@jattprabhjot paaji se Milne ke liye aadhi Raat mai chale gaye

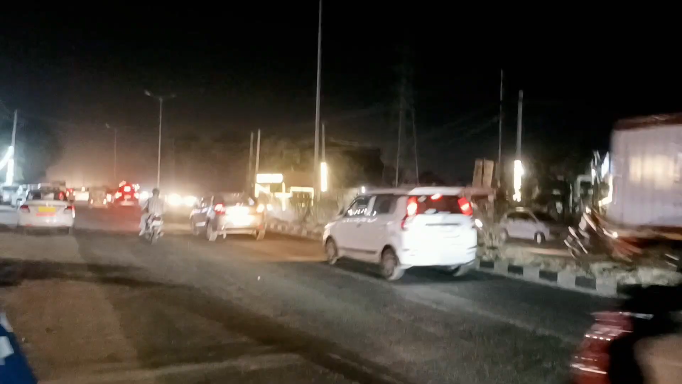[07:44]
गाइस वो सामने लेदर यार्ड है, ये रहा सामने राइडर्स पैराडाइज कैफे।